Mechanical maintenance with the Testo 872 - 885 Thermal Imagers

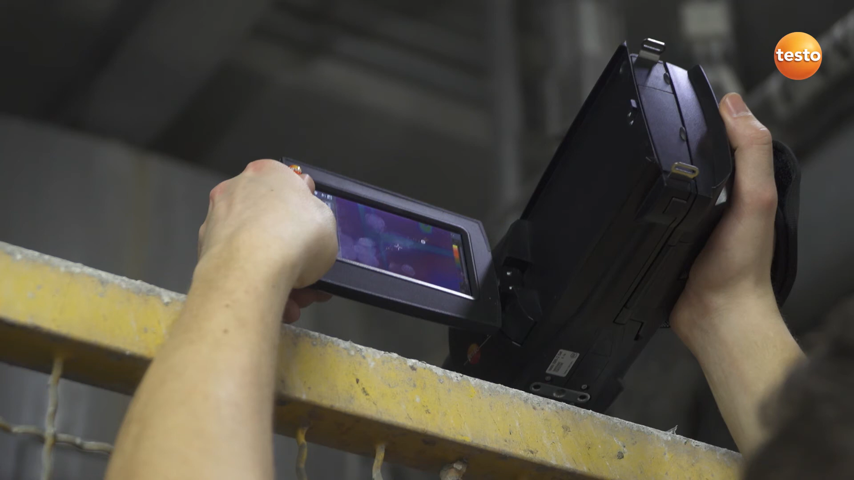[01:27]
the ergonomically constructed thermal imager Testo 885 with its rotating display